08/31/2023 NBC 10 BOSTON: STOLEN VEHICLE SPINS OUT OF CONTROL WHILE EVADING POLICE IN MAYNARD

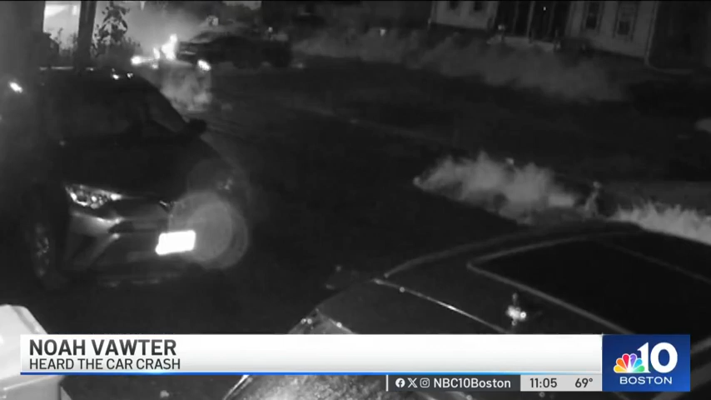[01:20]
The crash waking up neighbors on Main Street rushing to the scene right after police.